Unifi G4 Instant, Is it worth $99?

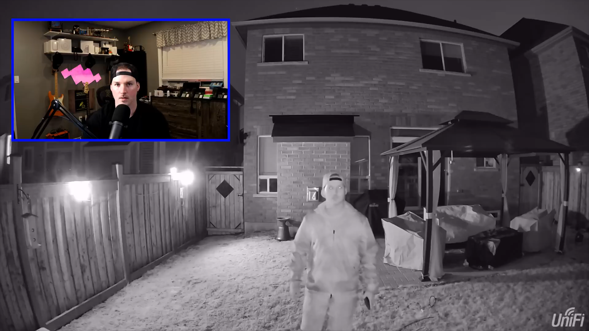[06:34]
Now it's nighttime and I did some tests with the infrareds. Unfortunately, I have these motion lights in the backyard, so it's gonna make the picture a little brighter. But this is the G3 Instant camera, let's take a look.